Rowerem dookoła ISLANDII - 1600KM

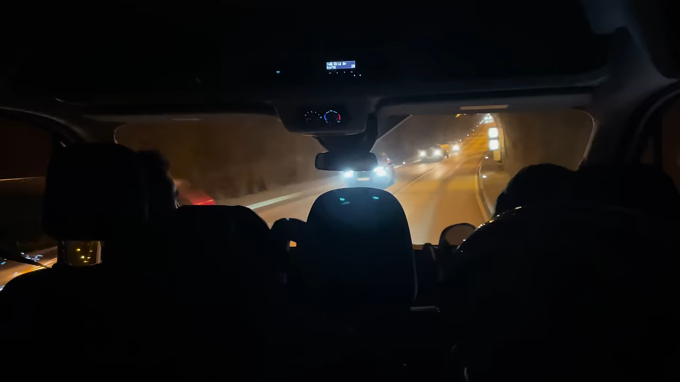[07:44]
Na szczęście udało nam się złapać dobrych ludzi z dużym busem, którzy przewieźli nas na drugą stronę tunelu.